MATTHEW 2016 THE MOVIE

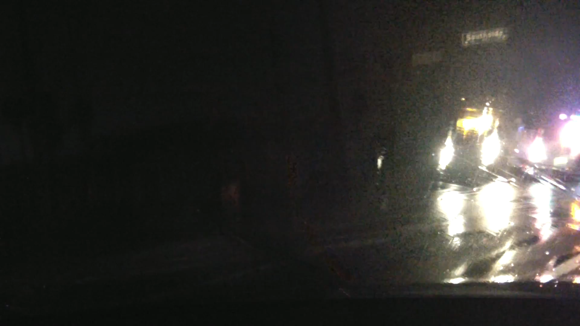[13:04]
There's a police van. Your turn, sir. You can go, dude. All right, okay, I'll stop.
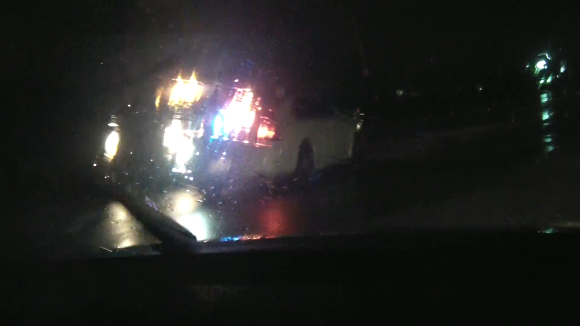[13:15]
Okay, now I'm going to go before that guy stops.